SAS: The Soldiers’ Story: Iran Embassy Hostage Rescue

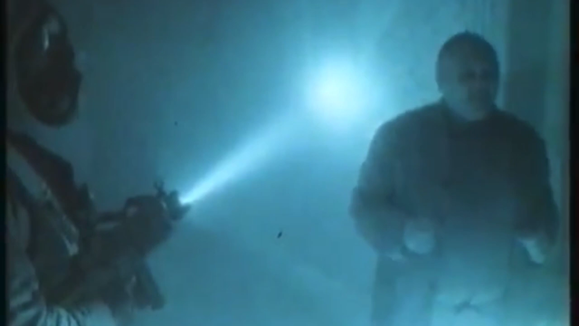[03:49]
We have a technique where we can completely black out the Killing House.
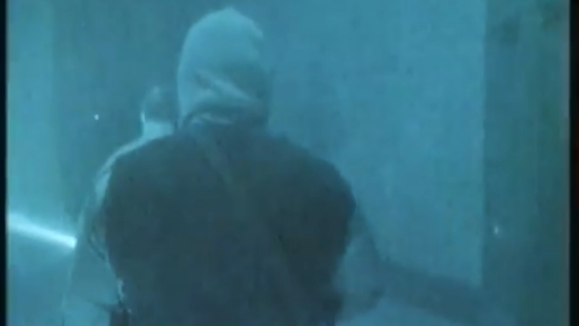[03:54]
We then do a PNG shoot, PNG being passive night goggles,
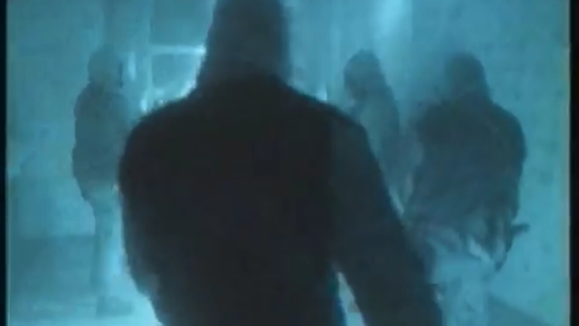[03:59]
and it brings up the interior of the building just like daylight.